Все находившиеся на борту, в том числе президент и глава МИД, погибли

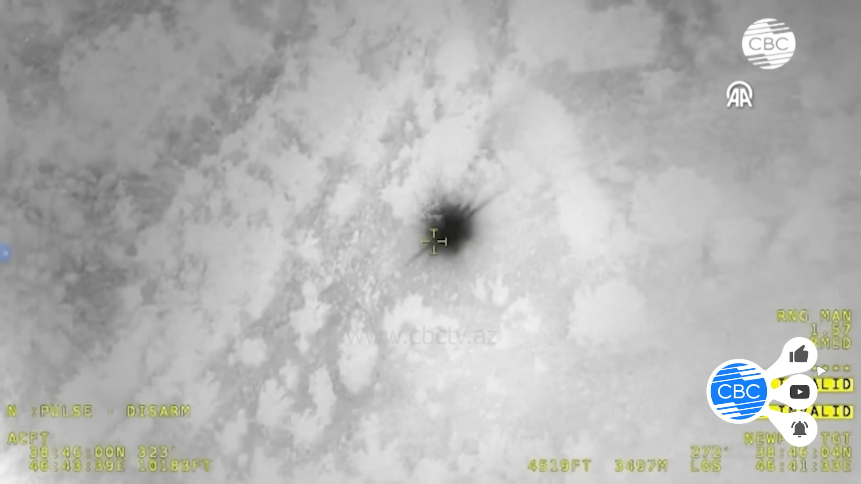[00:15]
Отмечается, что после многочасовых поисков спасатели обнаружили потерпевшее крушение воздушное судно.